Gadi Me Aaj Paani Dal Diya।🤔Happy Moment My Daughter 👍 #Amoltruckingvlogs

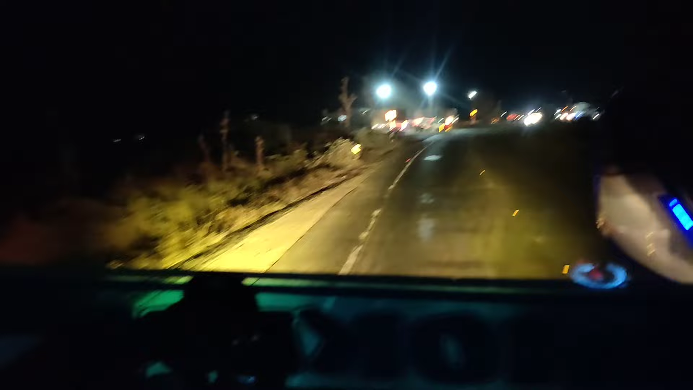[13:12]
ये महाराष्ट्र का आरटीओ चेक पोस्ट है, देख सकते हो आप।
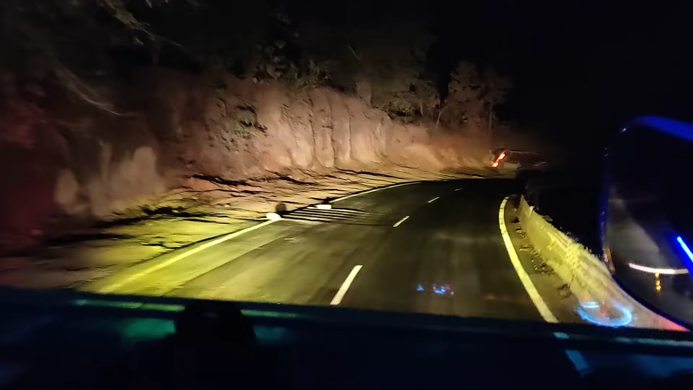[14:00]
अरे बाप रे, यहाँ पर एक ट्रक देख सकते हो यार, कितना खतरनाक एक्सीडेंट हो गया इधर। कौन सी गाड़ी है यार,
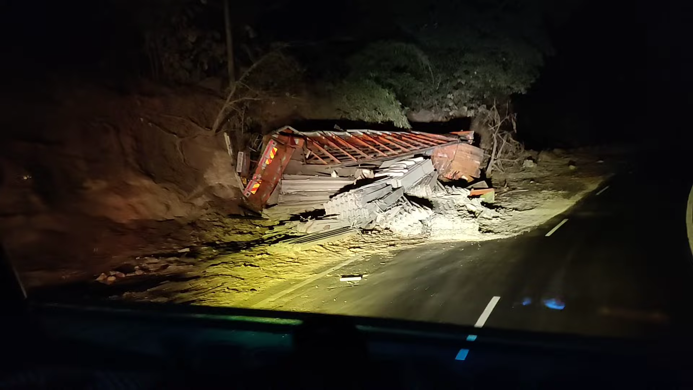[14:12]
गाड़ी कौन सी है, पतरा लोड किया हुआ है,